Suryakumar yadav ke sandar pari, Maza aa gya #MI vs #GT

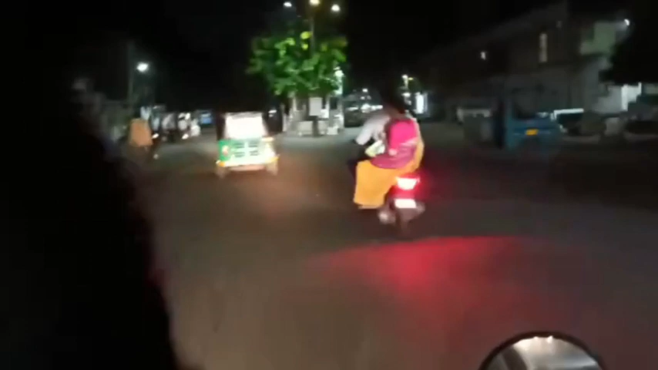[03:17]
हाँ मुझे पता नहीं।
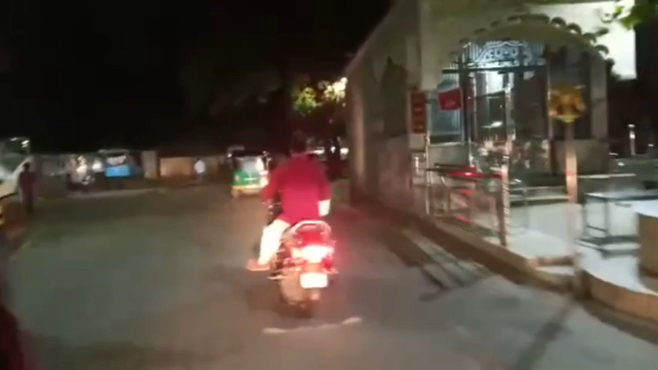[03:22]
और इसी रही है रोड ना, आगे उसमें निकलती है आगे उस चौराहे। कौन सा चौराहे है? कौन सा चौराहे है?